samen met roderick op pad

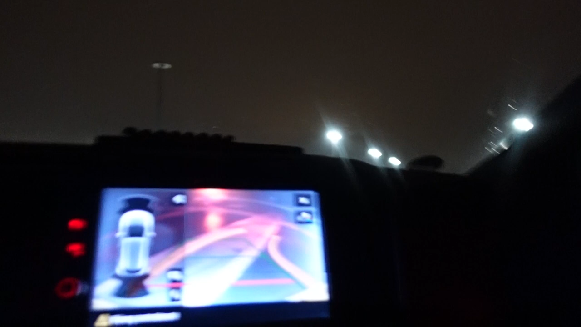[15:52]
Dit is mijn achteruitrijcamera. Kijk, en dan ga ik dus eigenlijk naar Ro toe rijden.